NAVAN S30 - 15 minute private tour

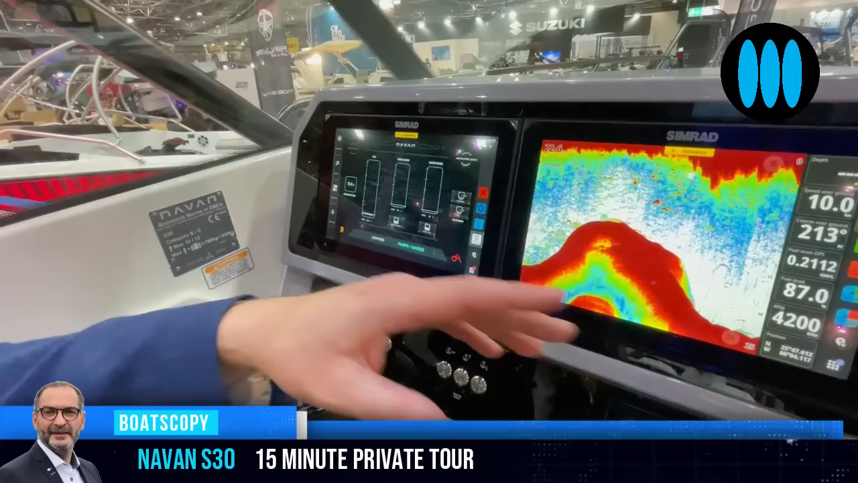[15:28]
You have your fuel levels, and under the screen, for sure, you can display all what you want. So really,